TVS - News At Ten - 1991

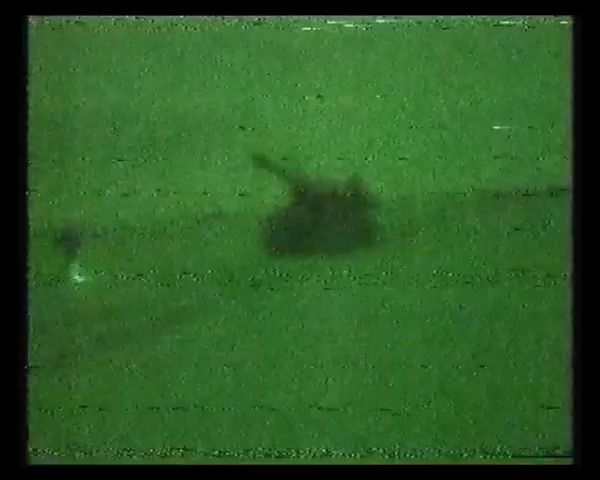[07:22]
Under cover of darkness, the big guns are rolling forward. The 20-foot barrels of U.S. Marine howitzers, only visible in the green light of a night-scope camera, about to launch their heaviest assault yet on Iraqi forces dug in across the Kuwaiti border.
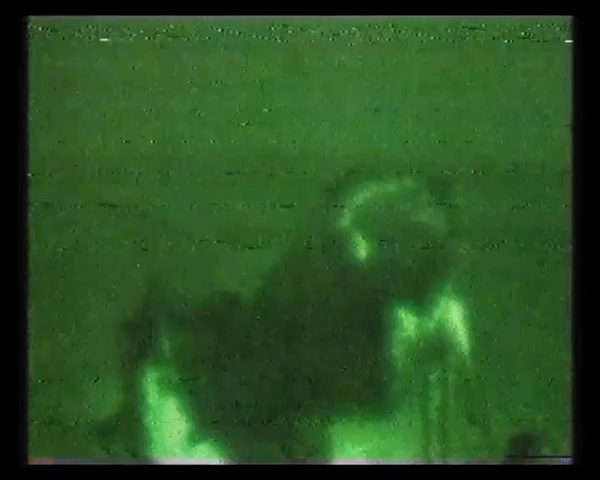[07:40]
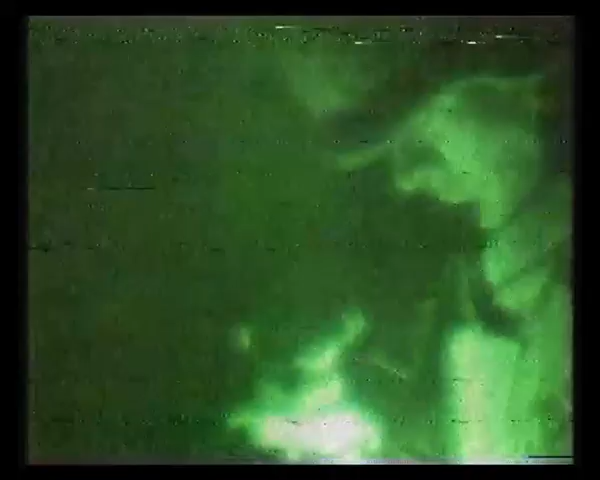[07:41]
The Marine gunners set their sights on an enemy supply depot.
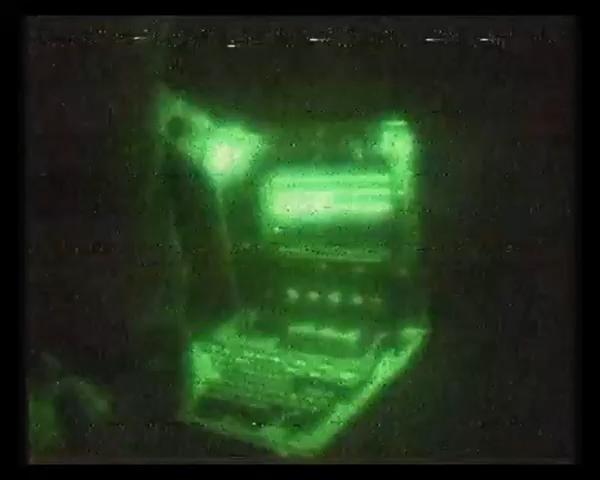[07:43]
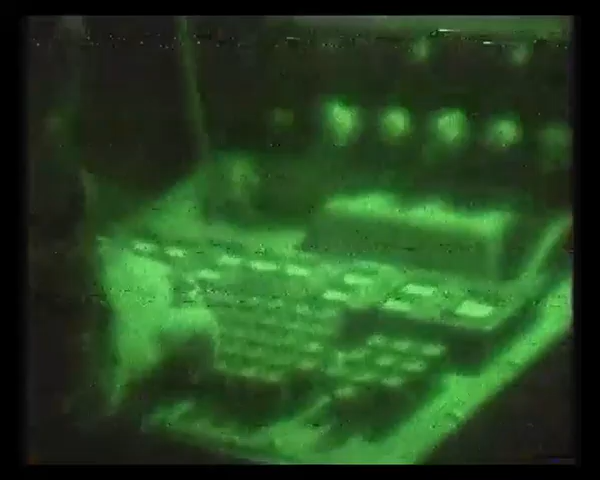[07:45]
The coordinates punched into a computer that makes these guns the most accurate weapon in the Marines' arsenal.
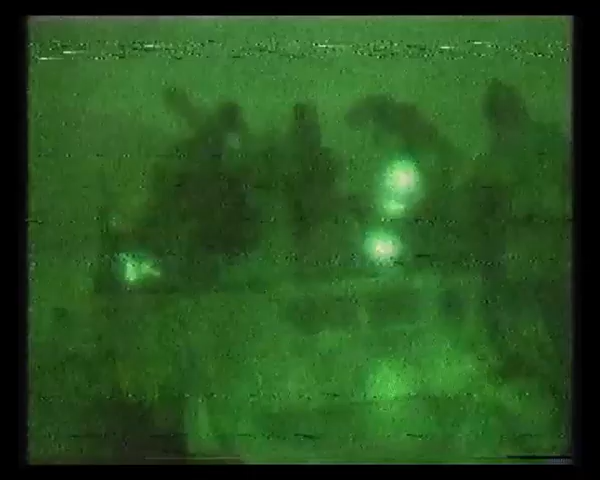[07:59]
This time, though, it's a full frontal assault.
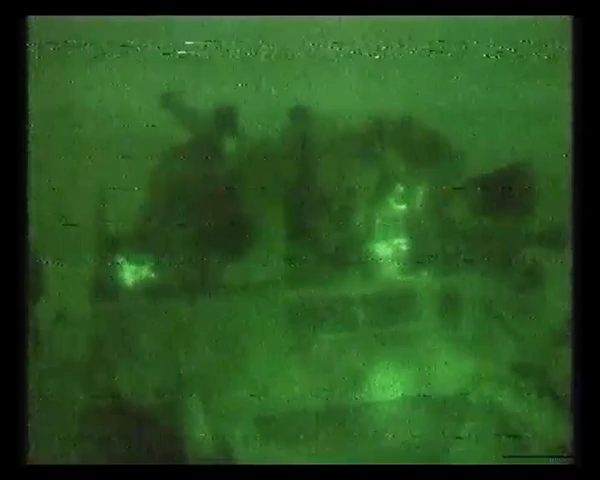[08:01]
At a minute to midnight, the howitzers spit out their opening salvos in unison.